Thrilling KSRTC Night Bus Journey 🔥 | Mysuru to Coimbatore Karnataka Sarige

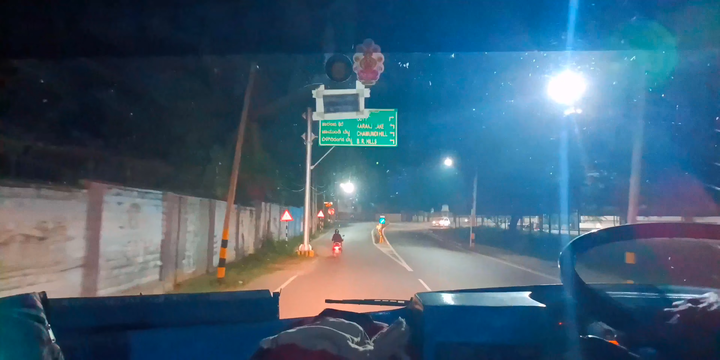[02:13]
Ooty right, Chamundi Hills left, BR Hills left.
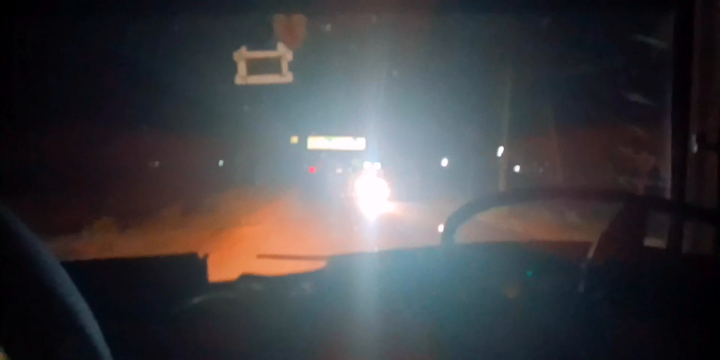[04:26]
Banur 13, Malwali 43, TNRC Pura 27.